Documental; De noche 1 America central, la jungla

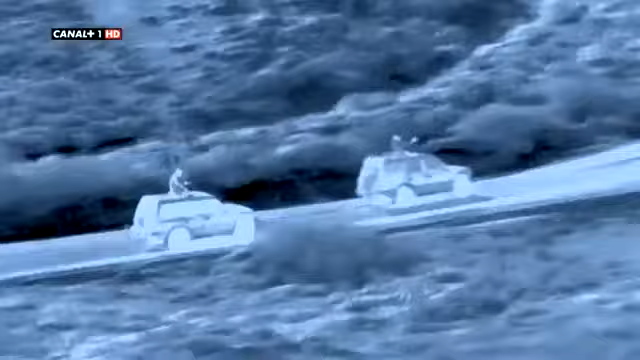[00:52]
Un equipo dotado de cámaras especializadas viaja a los rincones más remotos de Centroamérica y Sudamérica
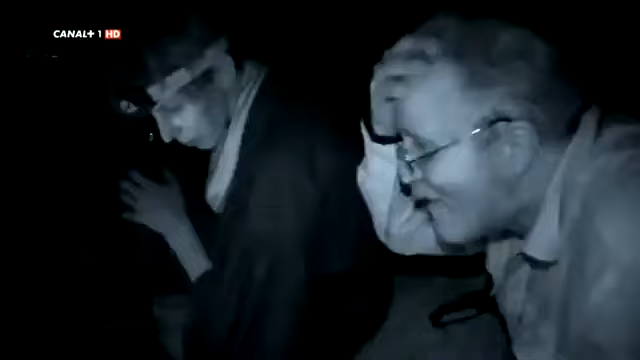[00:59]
para desvelar la vida secreta de los animales al caer la noche.
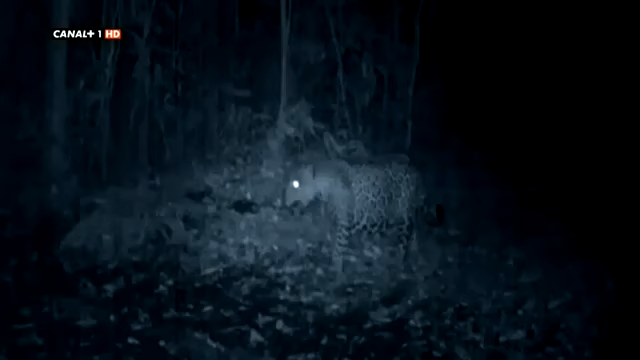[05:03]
Estos esquivos grandes felinos actúan bajo el manto de la oscuridad cuando sus agudos sentidos les dan ventaja sobre su presa.
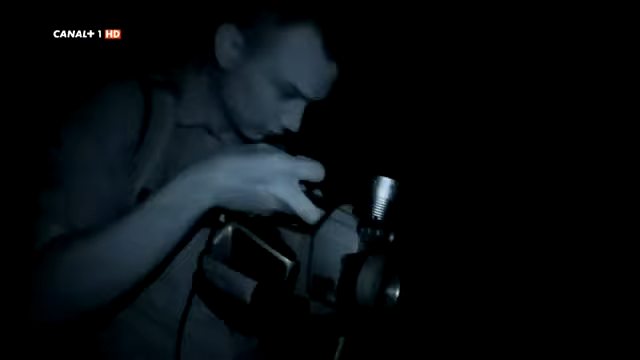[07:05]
Las cámaras de imagen térmica detectan el calor
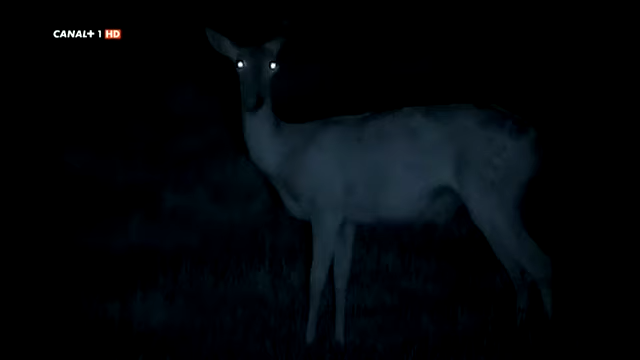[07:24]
El equipo podrá seguir a las criaturas nocturnas sin molestarlas
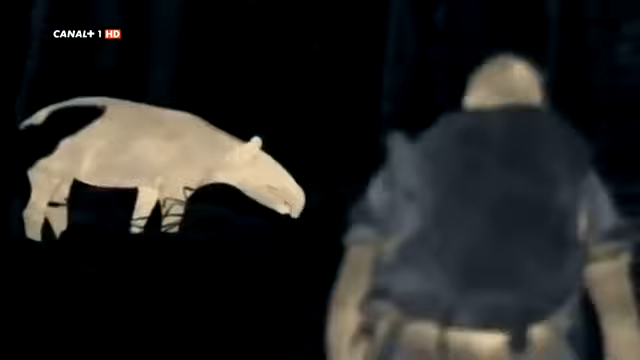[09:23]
Los tapires están muy bien dotados para la actividad nocturna. No ven muy bien de noche pero oyen francamente bien. tienen esas orejotas que pueden rotar y oyen bastante bien.
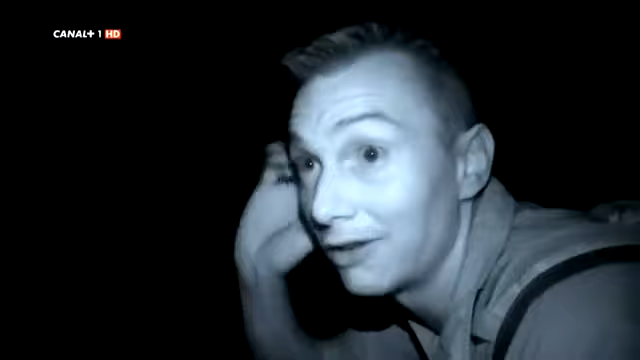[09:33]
Su oído les ayuda a detectar a los depredadores.
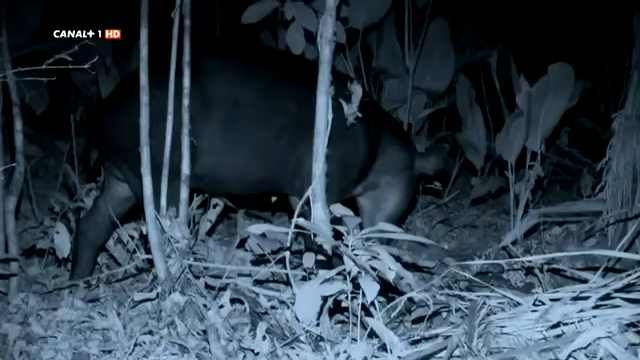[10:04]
Debido a su tamaño pocos depredadores de la naturaleza persiguen a los tapires a excepción del hombre que los caza por su carne. Normalmente son muy tímidos. No debe de haber caza furtiva en esta selva porque no me tienen nada de miedo.
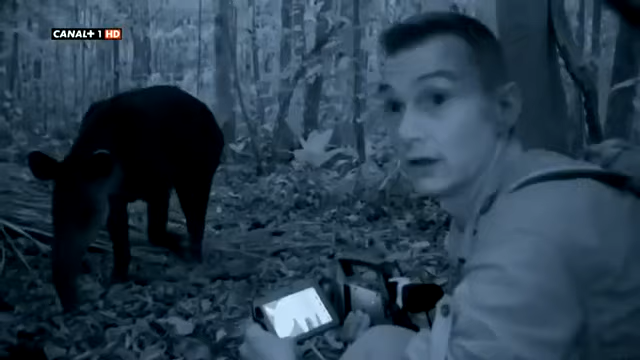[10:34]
Esa cosa viene directa a mí. Nunca había estado tan cerca de un animal tan grande.
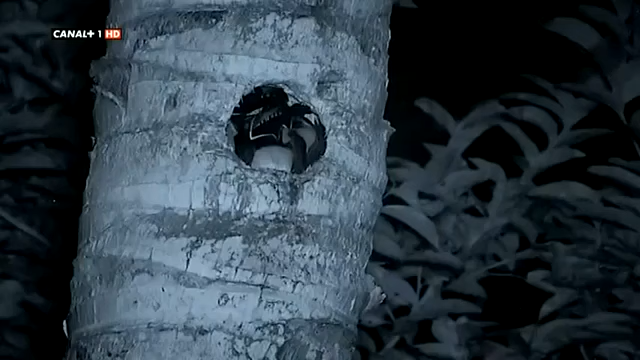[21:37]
Durante el día monos, papagayos y estos tucanes se darán un banquete de fruta pero
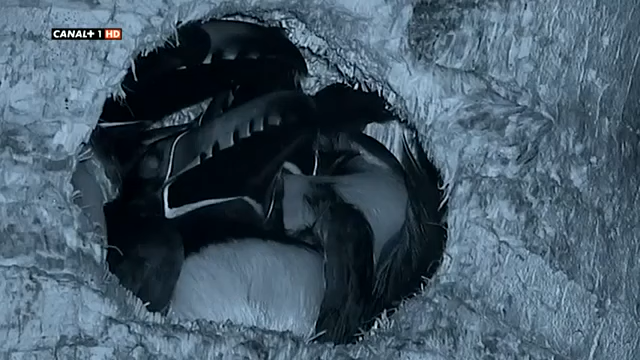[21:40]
por la noche se ocultan de los depredadores y duermen.
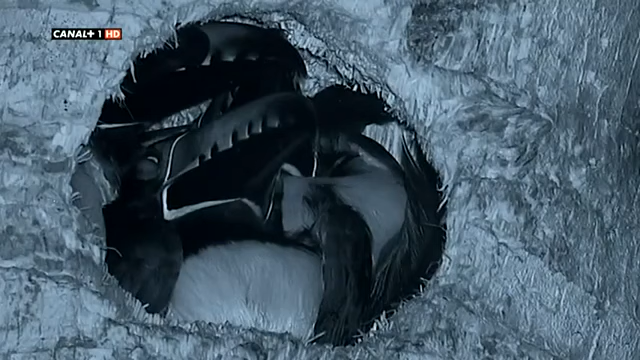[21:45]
Ahora es la oportunidad para que los especialistas en desplazarse de noche por las copas de los árboles entren en acción y se alimenten.
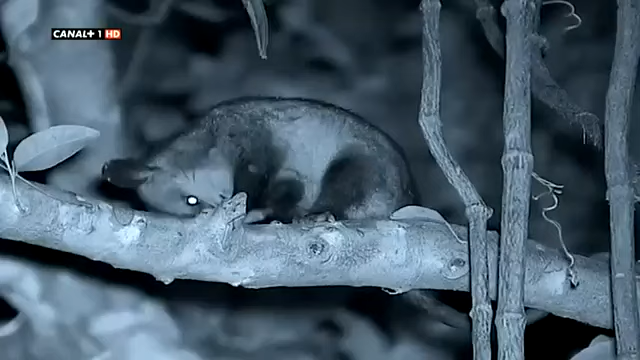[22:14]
Bien, mirad, eso es una zarigüeya.
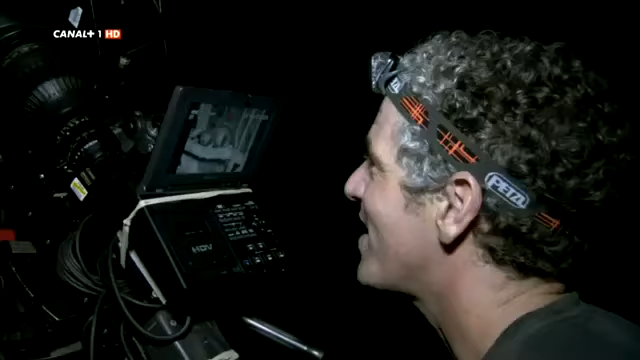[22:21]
Las zarigüeyas son uno de esos animales tan peculiares,
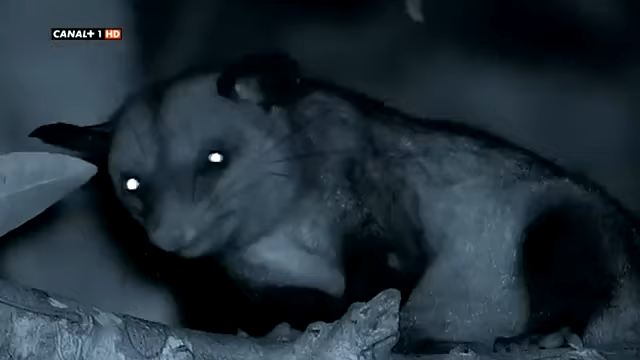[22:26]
muy diferentes de la clase de animales que cabe encontrarse de día. Las zarigüeyas son nocturnas.
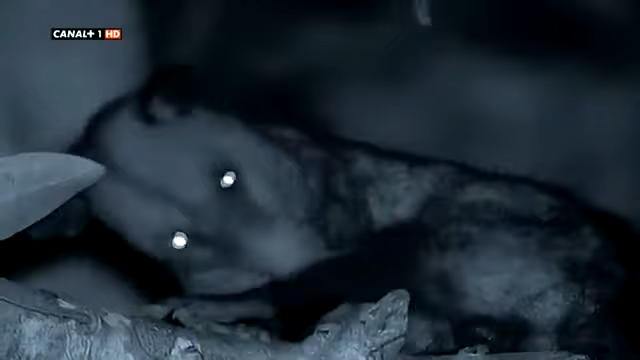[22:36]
Durante el día duermen en oquedades de los árboles o en madrigueras subterráneas.
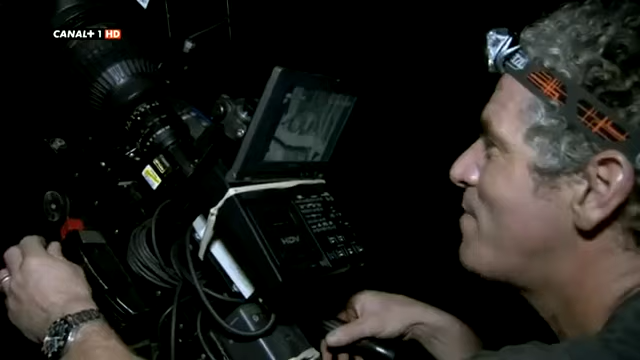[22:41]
en realidad es una especie de mezcla de varios animales distintos. Fijaos en esas orejas. Tiene orejas de murciélago y bigotes de felino.
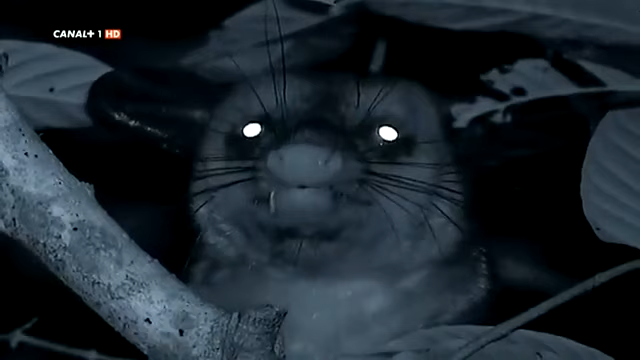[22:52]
Tiene el hocico alargado. Puede que no sea muy atractiva que digamos,
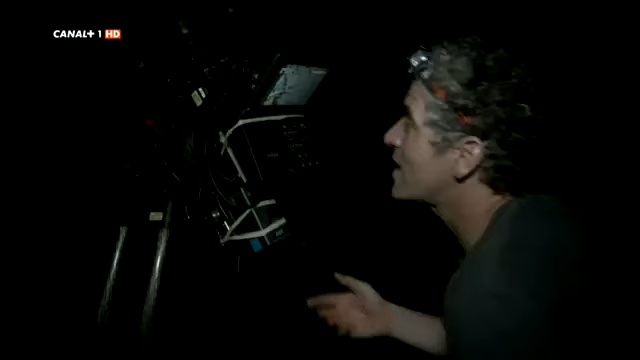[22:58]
pero supongo que da igual qué aspecto tengas cuando está oscuro.
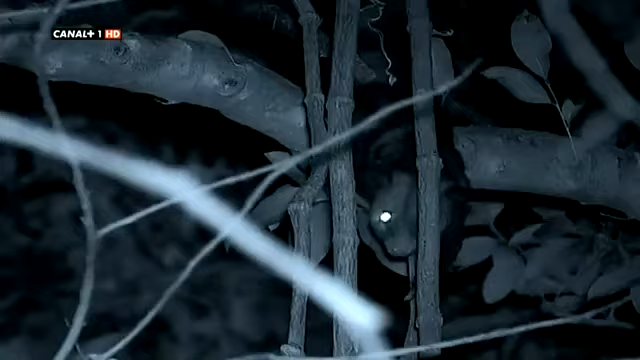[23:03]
Las zarigüeyas han desarrollado una serie de supersentidos que les permiten desenvolverse de noche. No seguían por su vista que es realmente mala. Encuentran el alimento por el olfato. Sus alargados bigotes táctiles les ayudan a abrirse paso en la oscuridad.
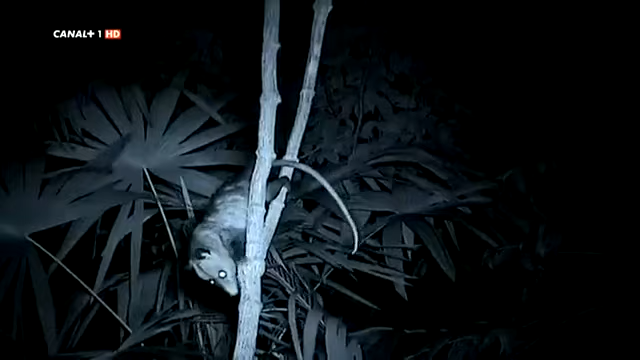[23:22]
Su oído les ayuda a detectar a los depredadores. Eso es algo crucial cuando abandonan la seguridad de los árboles en busca de insectos por el suelo.